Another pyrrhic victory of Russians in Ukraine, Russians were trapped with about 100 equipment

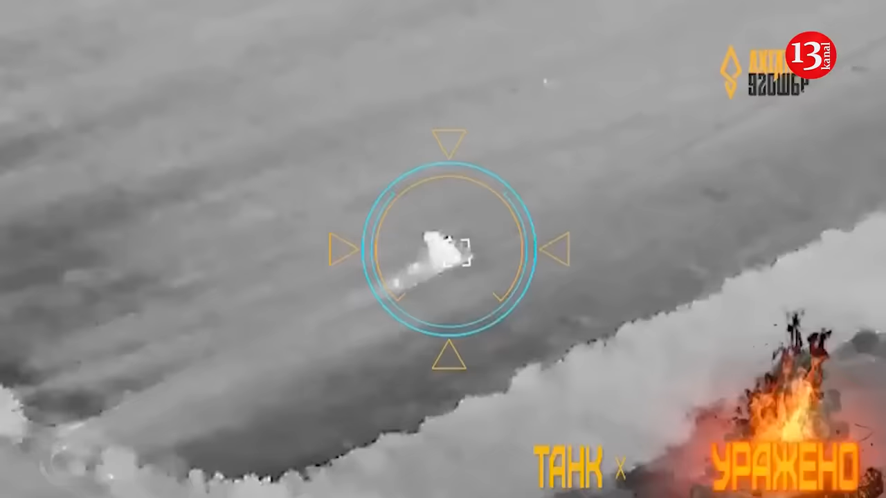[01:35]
Drone video of the battle showed at least six immobilised and burning vehicles, including armoured turtle tanks.